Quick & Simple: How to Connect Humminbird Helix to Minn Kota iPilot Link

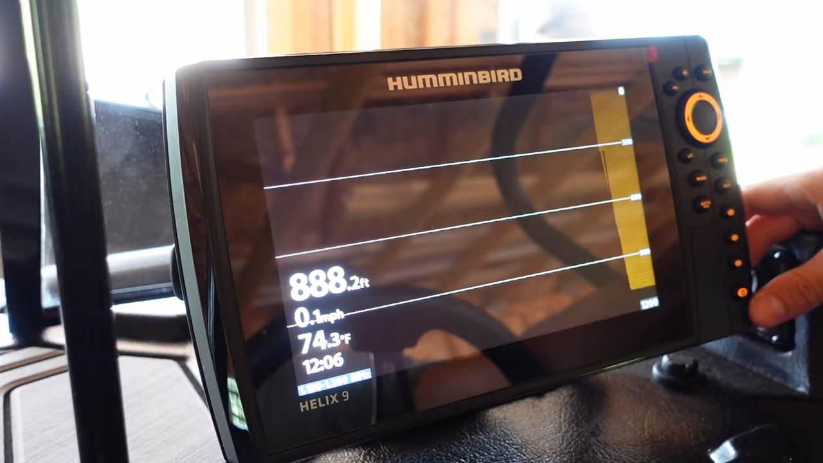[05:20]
On screen: depth 888.2 ft, water 74.3°F, speed 0.1 mph
Now when you press the power button once and let go, you can see you have your trolling motor
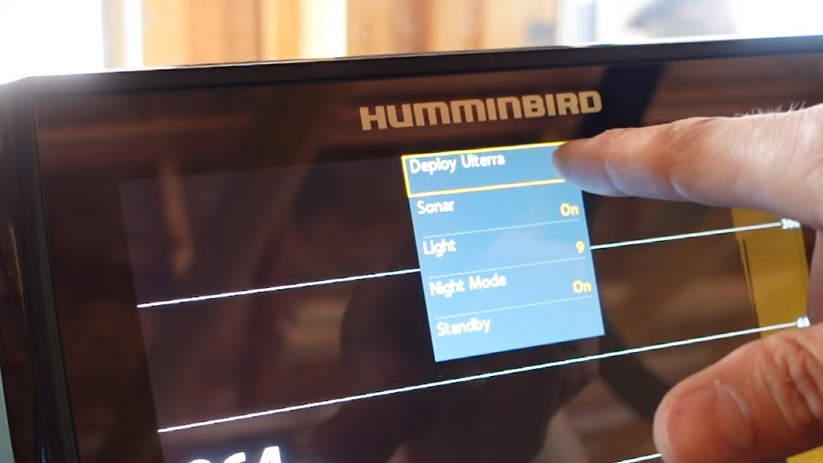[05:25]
options up at the top here.
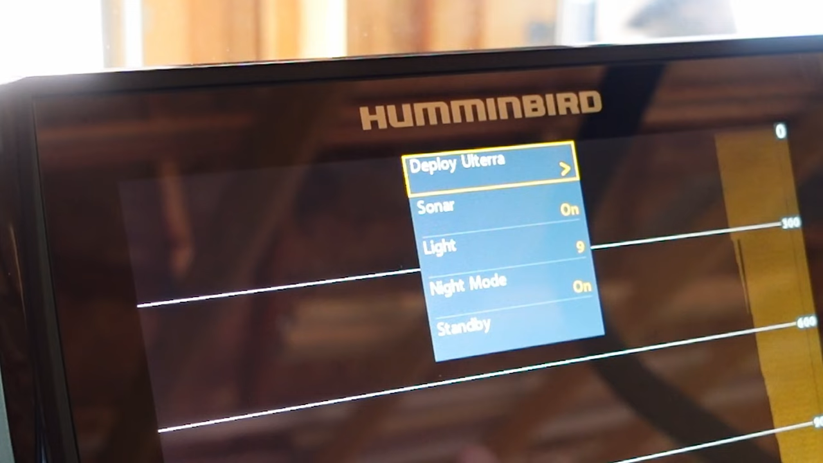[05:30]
You can deploy it, which I don't want to do right now because I'm inside my garage and probably hit the top of my garage door, which wouldn't be a good idea. So now when you go into your menu buttons here,
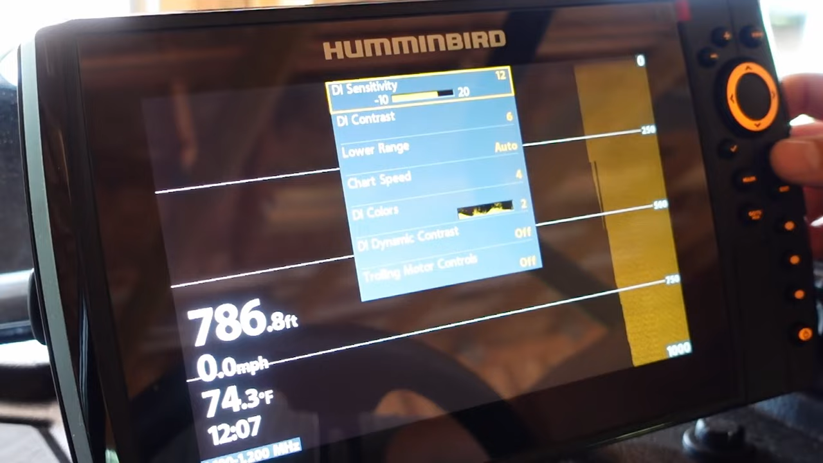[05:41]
On screen: depth 786.8 ft, water 74.3°F, speed 0.0 mph
under your accessories, you can go to Minn Kota motor settings. You can upload your data, motor navigation on or off.
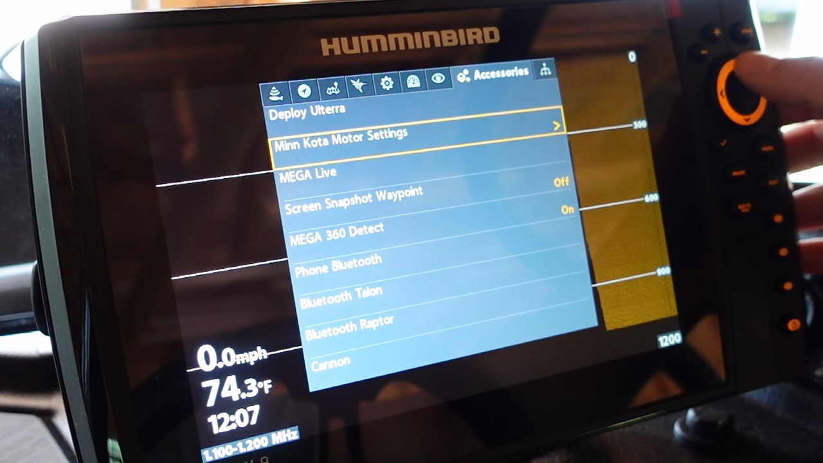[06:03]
You can deploy your Altera from here. And then once your trolling motor is deployed and running,
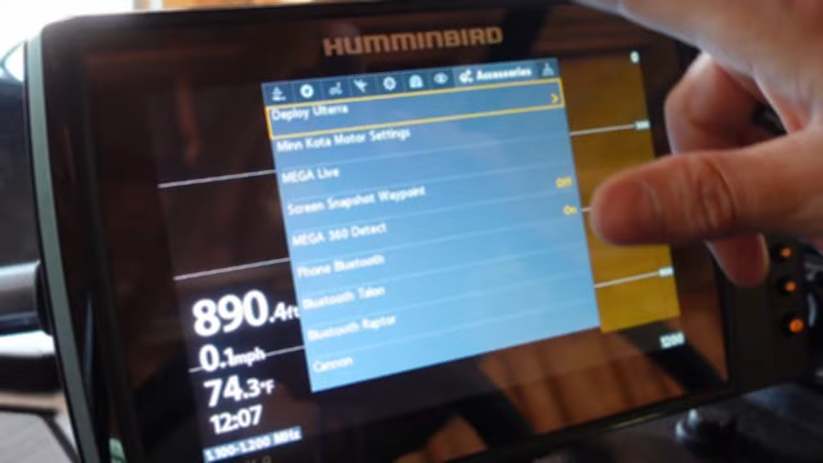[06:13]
On screen: depth 890.4 ft, water 74.3°F, speed 0.1 mph
you can set the cruise, you can set the cruise waypoints, you can do eye tracks, anything that you can do from your remote, you can do now on your Humminbird fish finder,
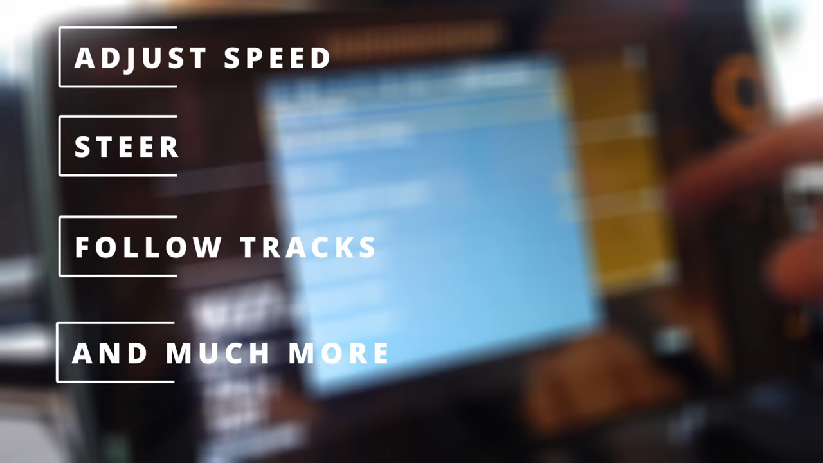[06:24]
which is really nice because with the Altera, I can be sitting back here.
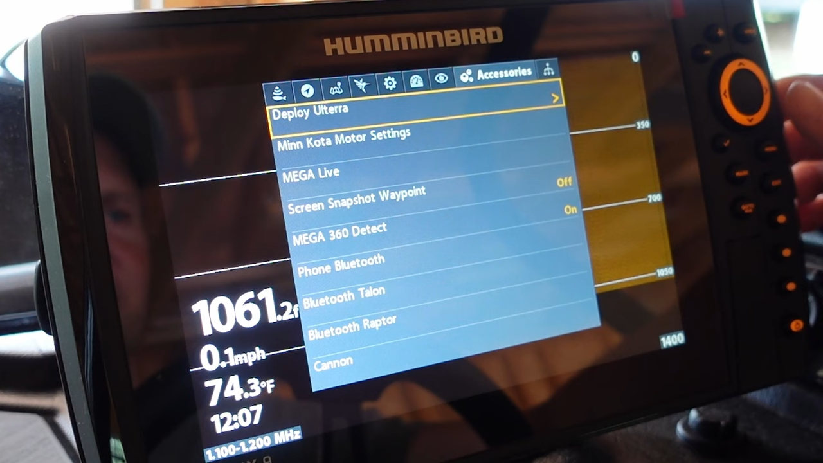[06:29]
On screen: water 74.3°F, speed 0.1 mph
As soon as I shut off the engine, I can hit deploy Altera.
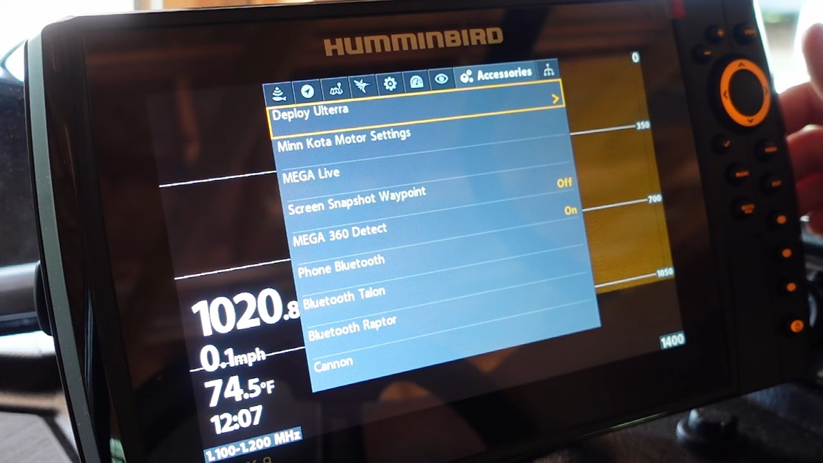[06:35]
On screen: water 74.5°F, speed 0.1 mph
I can set it to my eye tracks that I made,
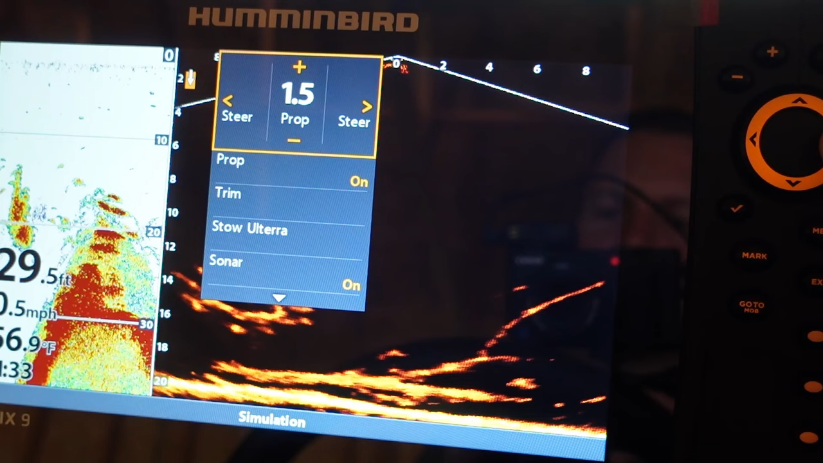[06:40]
On screen: depth 29.5 ft
start following them at a certain cruise speed, and I can go back and start setting up my trolling rods.